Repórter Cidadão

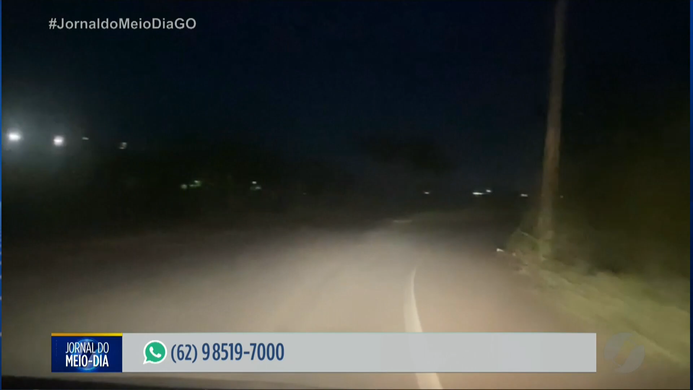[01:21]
Pedimos aí um retorno para a Sem Infra, que nos informou que a falta de iluminação no local é resultado do furto da fiação elétrica. São aproximadamente dois quilômetros de fiação que foi furtada e o crime devidamente denunciado à Polícia Civil, mas a população não pode pagar por isso. Tem que ser feito o mais rápido a reinstalação disso aí. Informa ainda que amanhã, quinta-feira, dia 20, vai mandar uma equipe para fazer manutenção na iluminação pública,